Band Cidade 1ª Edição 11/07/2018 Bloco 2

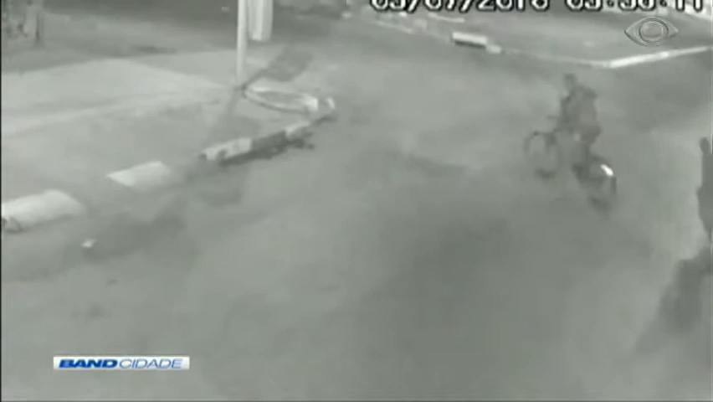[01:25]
As imagens mostram o momento que algumas pessoas viram a cena.